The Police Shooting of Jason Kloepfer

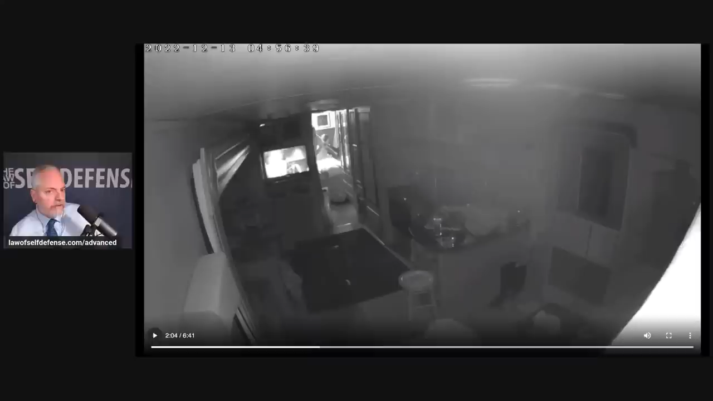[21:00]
why there's those little black spots in the video that's in the original folks that's not introduced by me uh but now the police are calling out to him jason he can hear his name the police will order them up to the door to come out the door with their hands up and they're they're proceeding to do that uh harley uh jason will
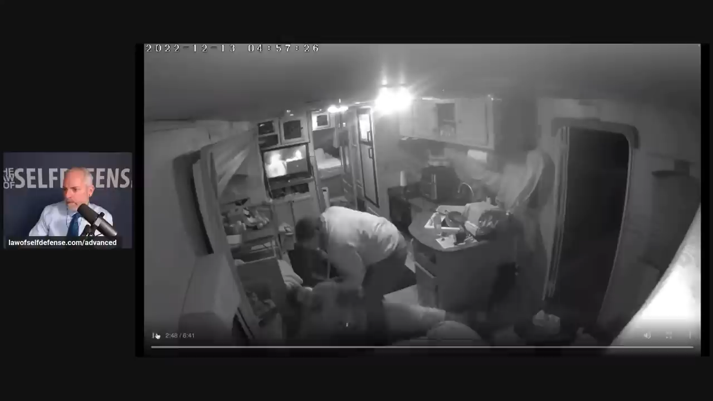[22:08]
okay so that's uh that's the shooting that happens then there's there's a few more minutes of uh him saying i've been shot the police keep giving them orders to come out with their hands up of course it's not really possible for them to do that uh ali eventually does um he has to kind of crawl his way out the door with his hands out the door it's it's kind of a crazy scene uh the cops come in they do a sweep